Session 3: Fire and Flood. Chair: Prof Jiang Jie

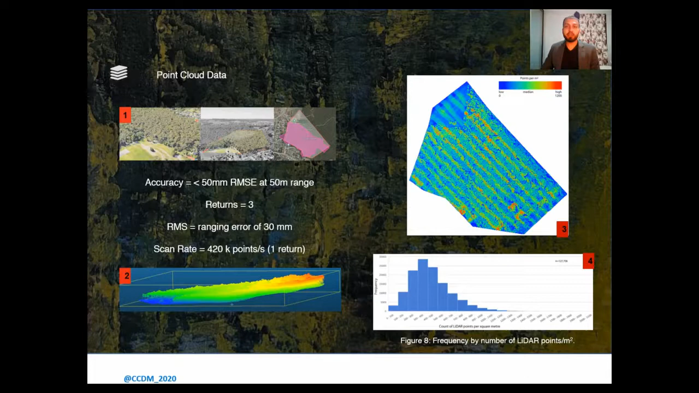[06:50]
The most frequent class is at 300 to 400 points per meter square. This suggests that the point density within each cell is sufficient for modeling and analysis. The voxel analysis are performed with an in-house J-based software. Reminding the special resolution of the voxel space is very important as it determines a subdivision of points in the voxel space.
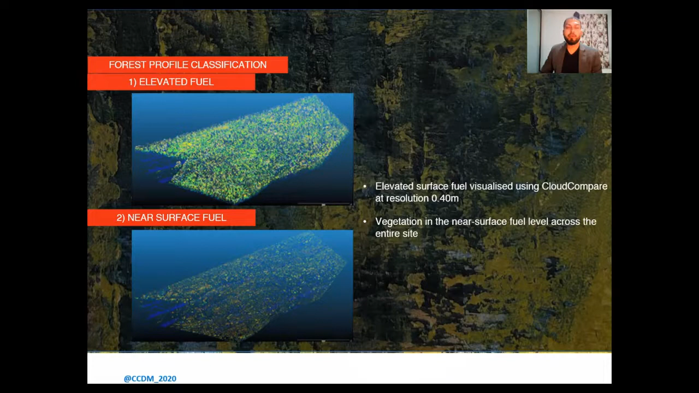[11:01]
This is voxel zero. At resolution of 0.40 meters, voxel one and voxel two represent near surface fuel, and elevated surface fuel is upward from voxel three. In this slide, we show the elevated fuel and the narrow surface fuel visualized through cloud compare.
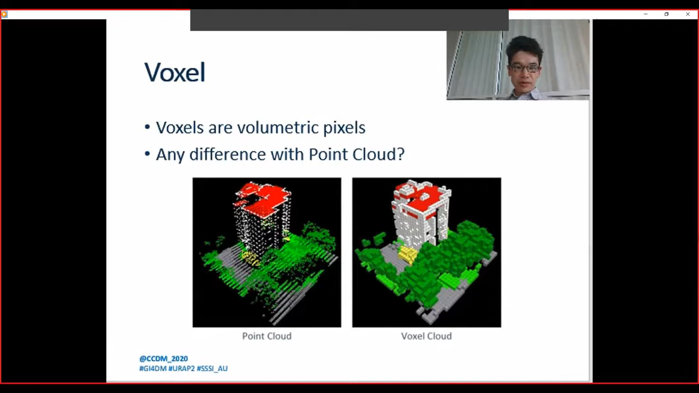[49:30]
In contrast to the similar concept of one cloud works of can only inhabit these great positions in space dedicated by the grid. The grid is a regular and all possible works of positions are equally spaced.